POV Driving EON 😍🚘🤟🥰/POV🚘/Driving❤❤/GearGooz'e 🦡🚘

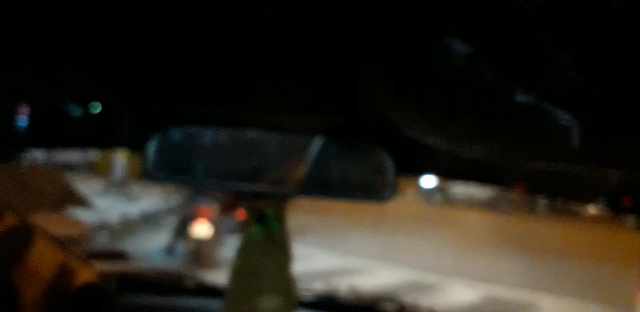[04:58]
जाना नहीं है, फिर भी साइड में चलते रहेंगे धीरे धीरे धीरे धीरे। बैरिकेडिंग नहीं लगी आज यहाँ पे, साइड में रखी है बस।
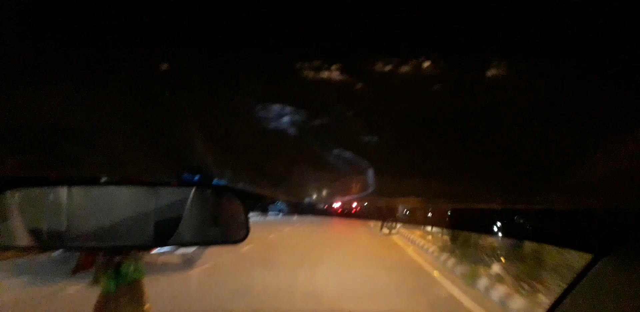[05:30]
राइट साइड में रोक के खड़ा है, बताओ वीडियो चेक कर लूं एक बारी।
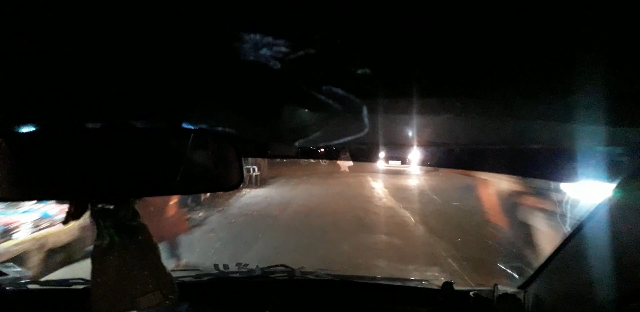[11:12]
चल चल चल चल चल चल चल रॉन्ग साइड से आ रहे, अपनी तरफ से आओ ना जिसको आना यार।